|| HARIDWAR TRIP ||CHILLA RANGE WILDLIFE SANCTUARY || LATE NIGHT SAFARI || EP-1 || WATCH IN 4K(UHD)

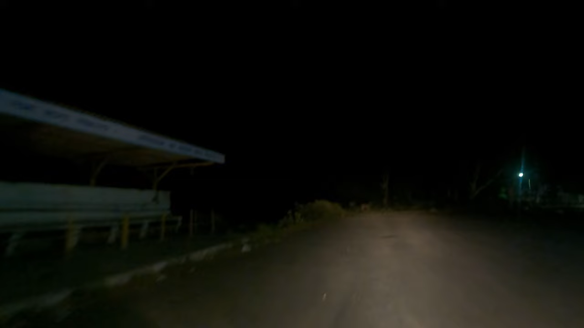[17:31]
बारह सिंगा खड़ा हुआ है वहाँ पे। ये देखिए क्लीन शॉट 12 सिंगा का। एक शॉट अभी मुझसे मिस हो चुका है 12 सिंगा का, बट आई कैन नॉट मिस दिस शॉट।